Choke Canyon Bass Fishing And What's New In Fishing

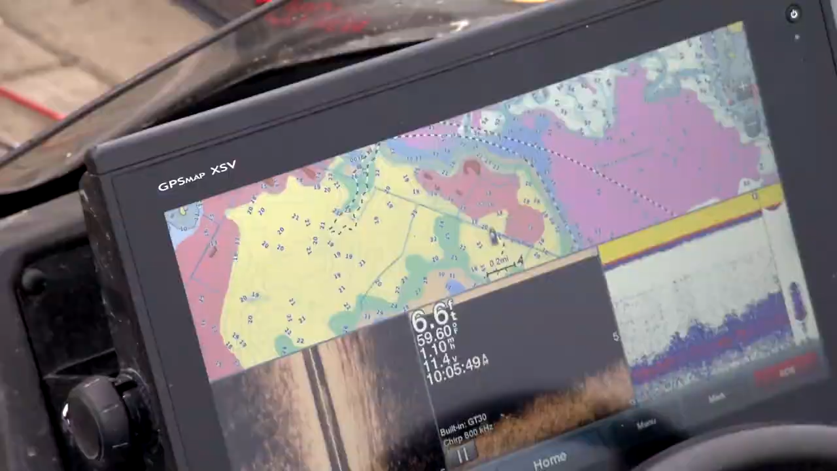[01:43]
but they're seven, eight, nine foot of water and they're every two inches.
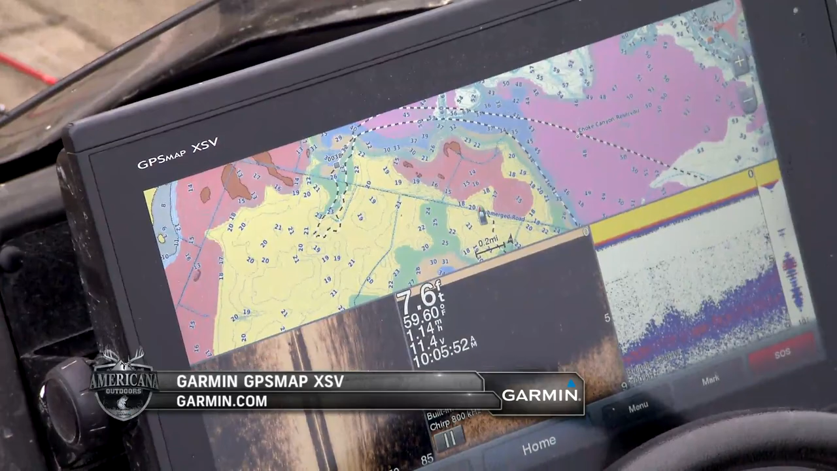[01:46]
On screen: depth 7.6 ft
So where do you pick? It's a needle in a haystack. So a lot of times when these lakes flood, one of the biggest keys for me,
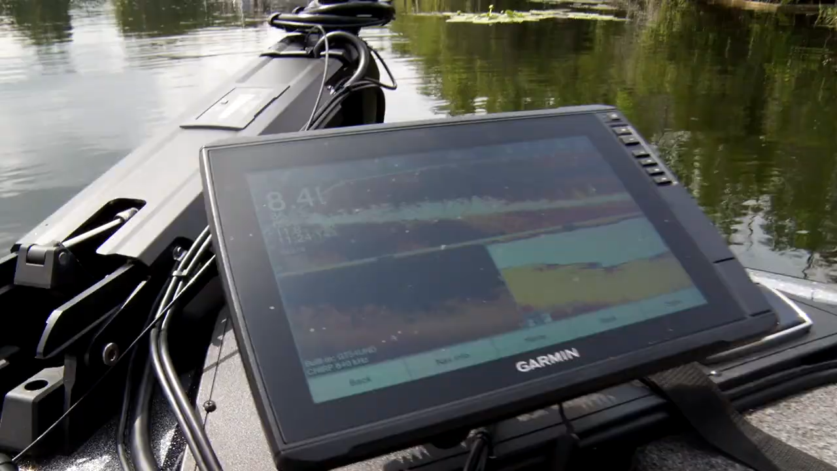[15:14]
One of my favorite features about the Garmin Force trolling motor is it perfectly integrates with your existing Garmin electronics.